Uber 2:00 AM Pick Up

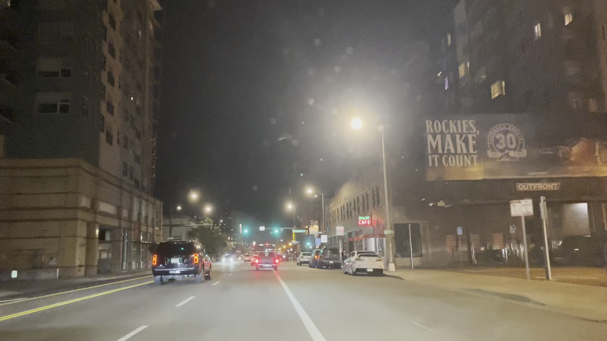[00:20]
See, people are running red light already. Crazy drivers here, man. Fucking A.
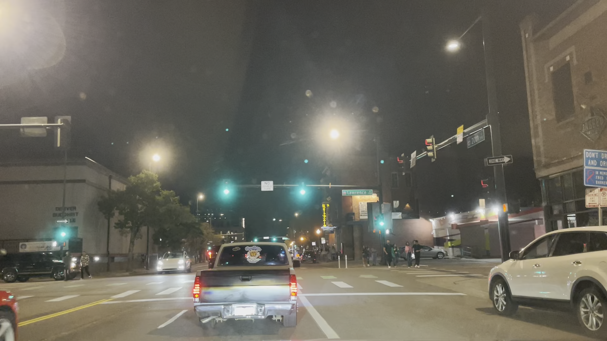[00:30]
What's going on here? And people stopping for no reason. I'm telling you, man. Should get really crazy late night around here. People stopping for no reason. What the fuck? For no fucking reason. I am gonna call the Uber Pax.
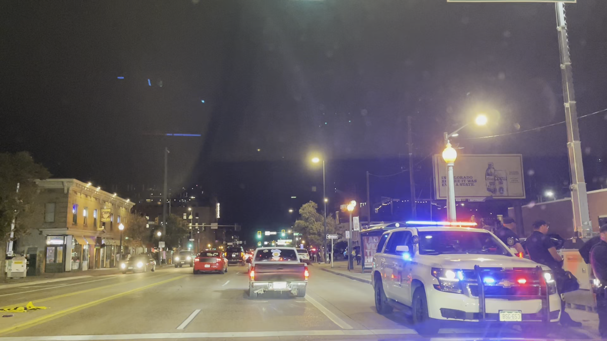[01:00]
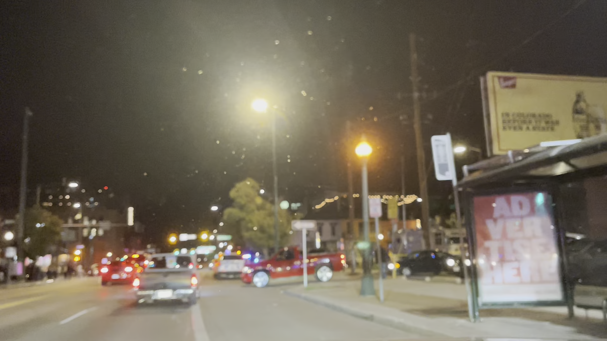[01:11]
I'm pulling up on 20th and Market, right behind the cop cars.